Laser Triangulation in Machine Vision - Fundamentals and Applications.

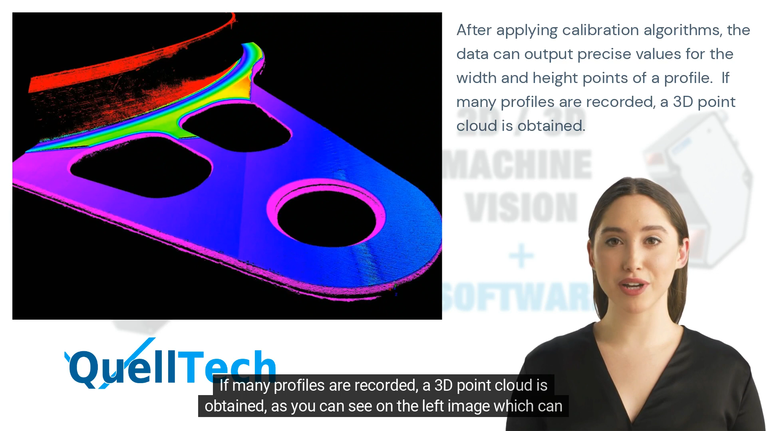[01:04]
If many profiles are recorded, a 3D point cloud is obtained, as you can see on the left image which can be precisely measured in three dimensions, X, Y, and Z, using image processing software.